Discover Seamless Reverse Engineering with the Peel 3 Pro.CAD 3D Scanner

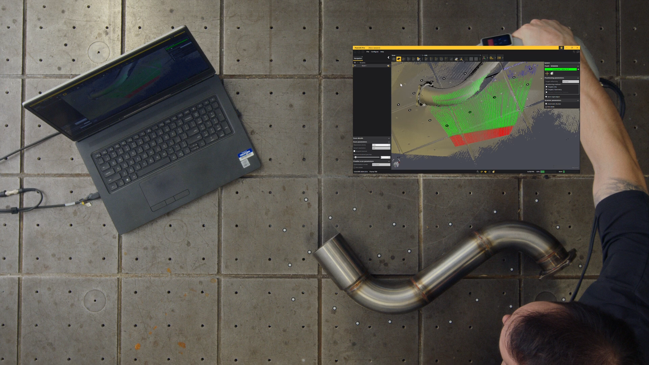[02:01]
After completing the first scan, clean the mesh by removing unwanted data,
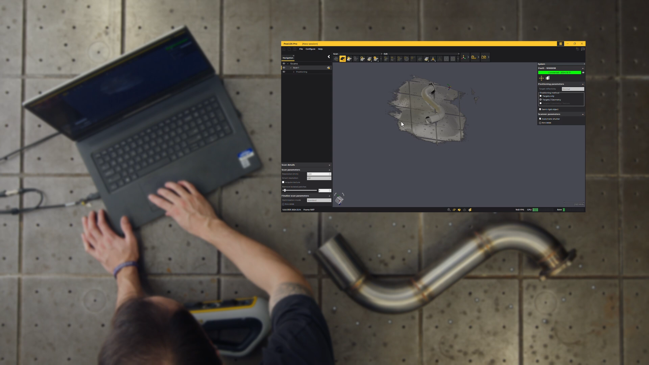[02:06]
such as outliers and turntable targets.
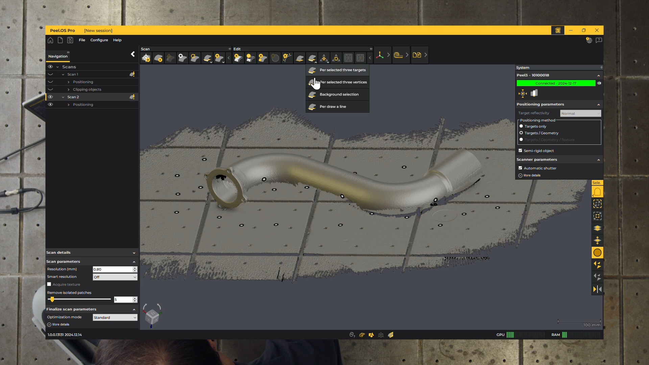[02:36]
Finally, merge both scans to create a single blended mesh ready for the Scan to CAD module.